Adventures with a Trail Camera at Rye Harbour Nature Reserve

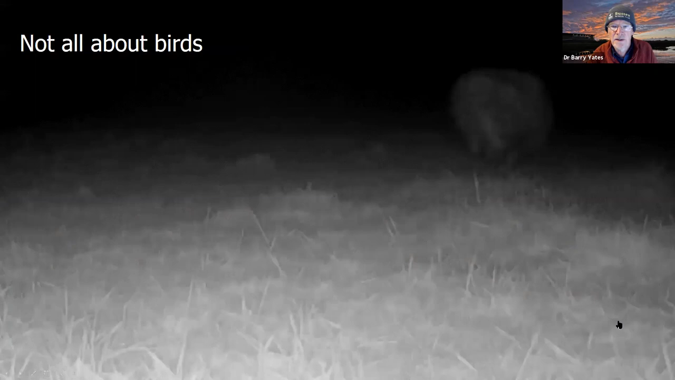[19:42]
But it's not all about birds and the same camera that you saw for the curlew and the first wimbrel. At night, it also saw this. And although I love to see badgers, I also know that they are one of the biggest predators of the ground nesting birds on the wet grassland here at Rye Harbour.
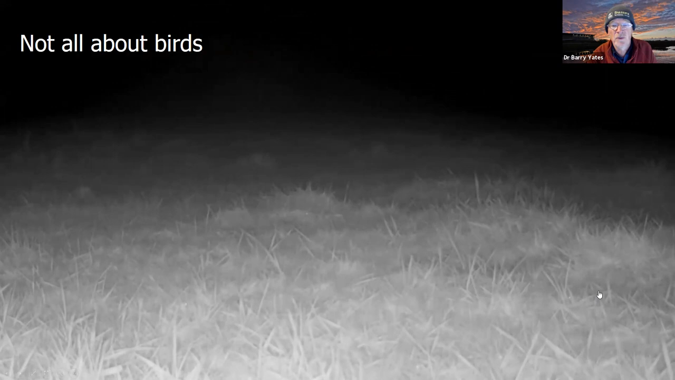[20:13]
As is this character.
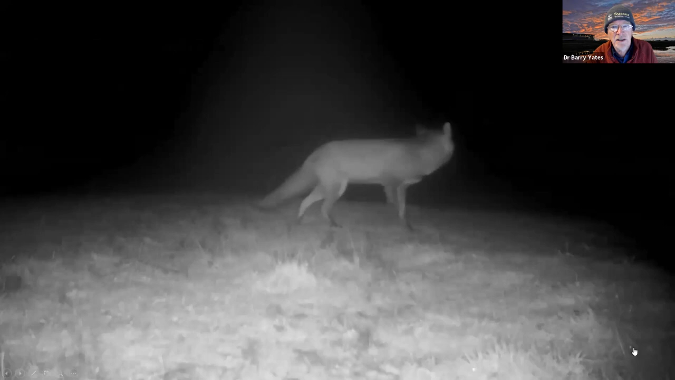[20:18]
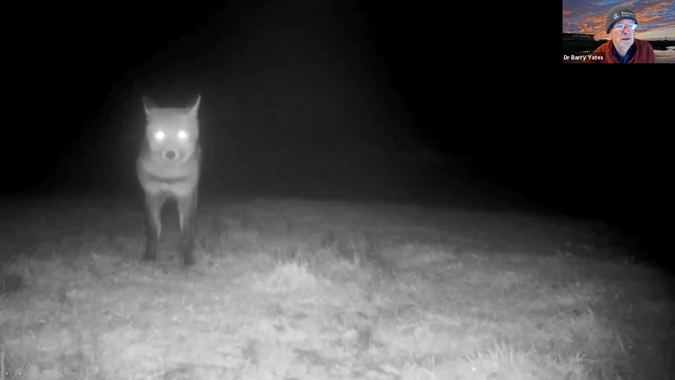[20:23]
So the cameras are illuminating at night with infrared. Although the animals aren't supposed to see them, I think some of them do know it's there. So here we are.
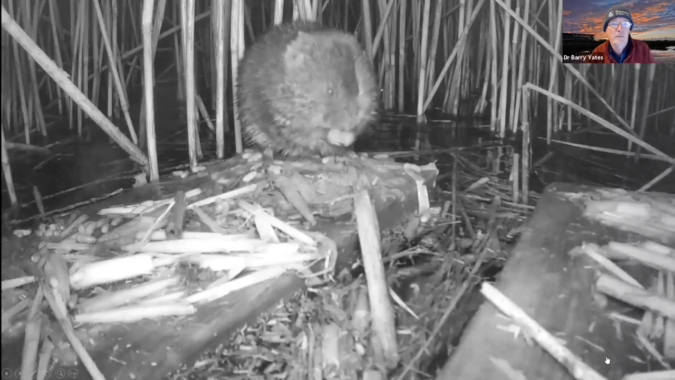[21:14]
And you don't see them much, but they're out there. And so I built this little raft and attached the camera to it. So the camera could go up and down with the changing water levels. And this is one of its combined latrines and feeding stations. So all these white stems here are the shoots,
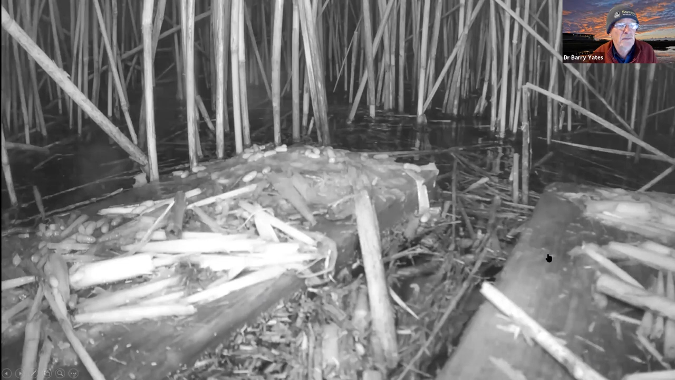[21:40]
the fresh growing shoots of reed that the water voles collected from underwater and brought it to this little platform. It's quite a messy eater. So the cameras can take still shots as well.
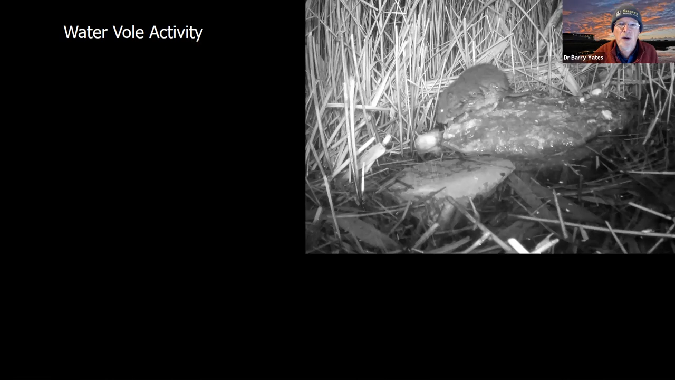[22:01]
And I thought I would experiment to see what time of day the water voles were active. And here's a graph. I'm not going to give any talks unless I can show at least one graph. And the time of day is across the bottom. So the hours from 0 to 6 are in darkness, as are the hours of 17 to 23.
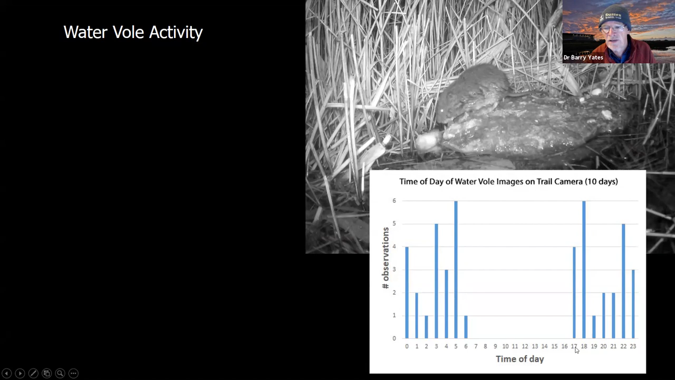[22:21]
And so during the winter, the water voles were very nocturnal.
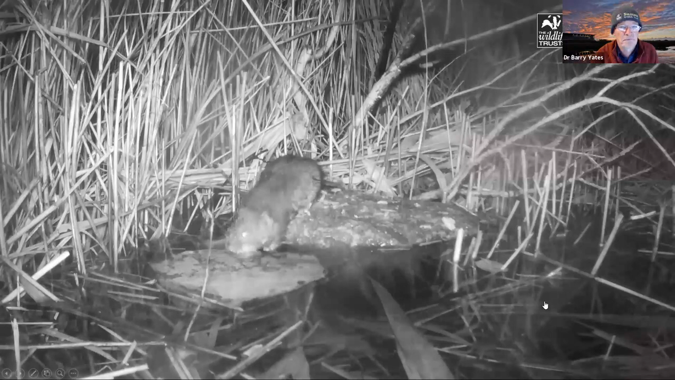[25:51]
And this stone became very popular. That's a field mouse. This is a water shrew. It was such a popular stone.
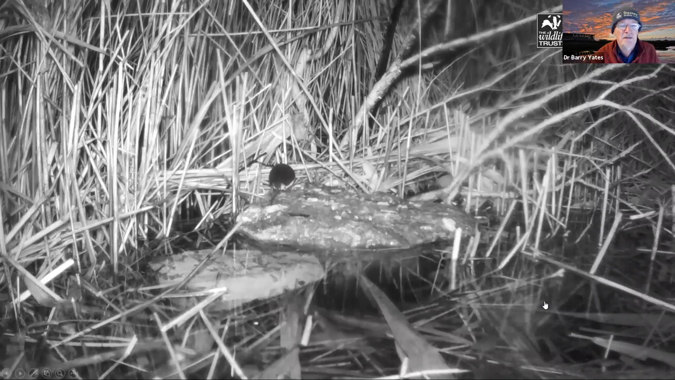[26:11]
It was like a magnet for the reed bed wildlife. But not at first for water rails.